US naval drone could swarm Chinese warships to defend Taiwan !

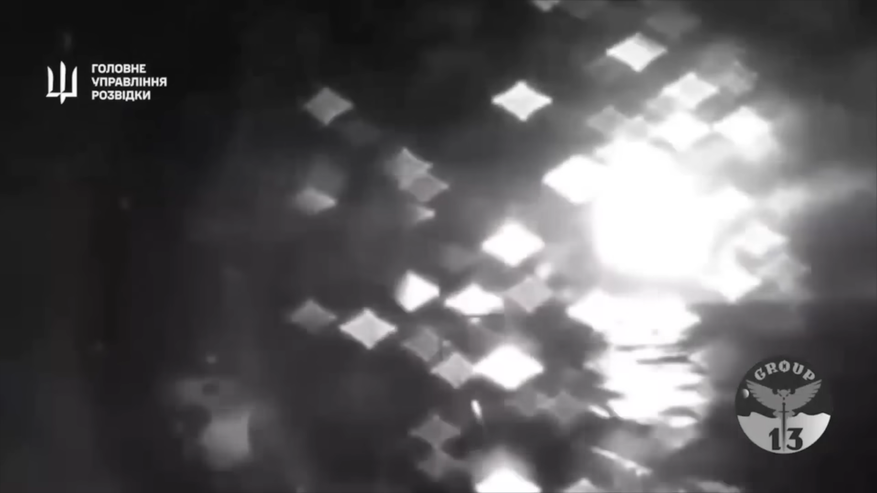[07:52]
During the night of January 31 to February 1, 2024,
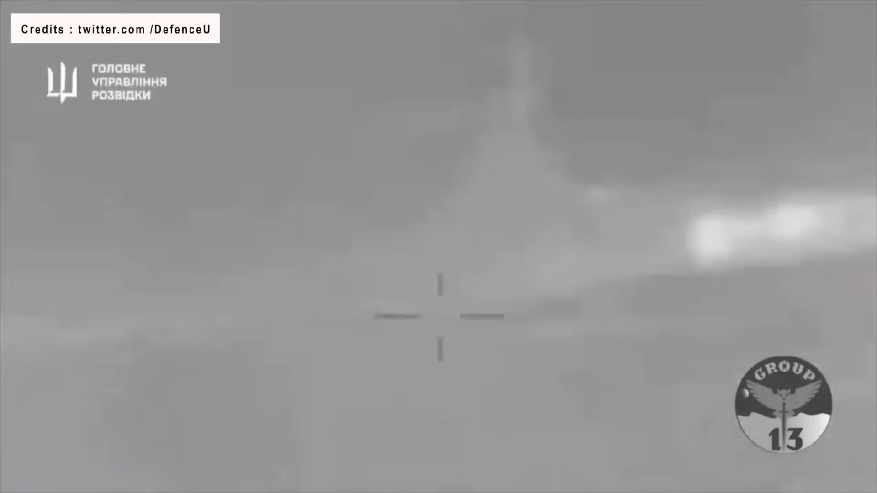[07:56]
a daring operation conducted by Group 13 of the Special Intelligence Unit of the Ukrainian Ministry of Defense took out the Russian Black Sea Fleet's Corvette Ivanovets.
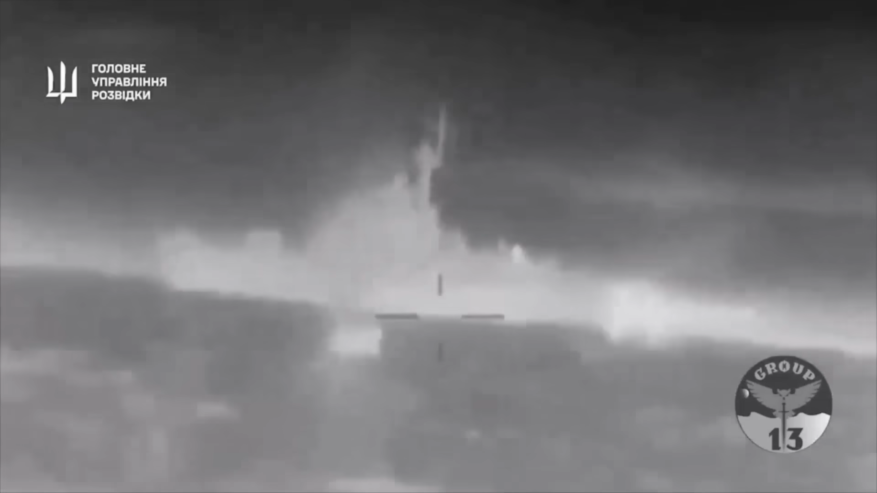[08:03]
The attack took place at the roadstead of Lake Donoslav in Crimea, which is currently occupied by Russia.
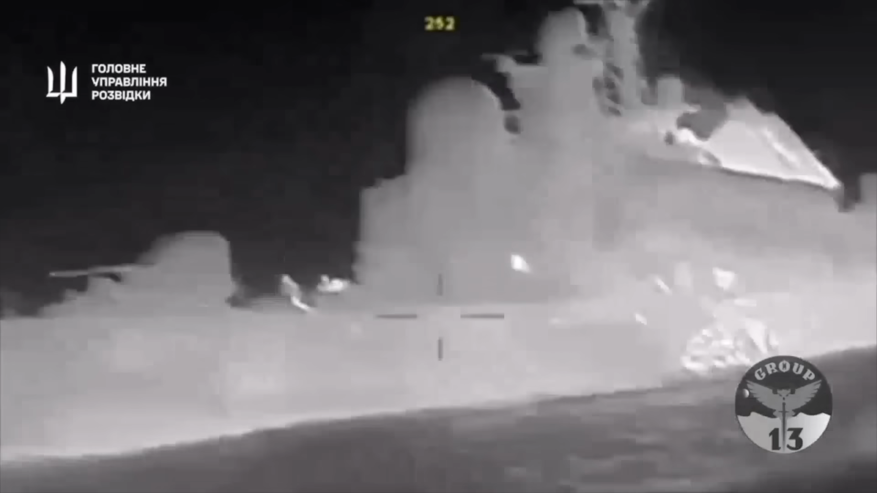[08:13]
The Ukrainian Military Intelligence Directorate, GRU, announced that it has carried out this operation using a group of unmanned boats.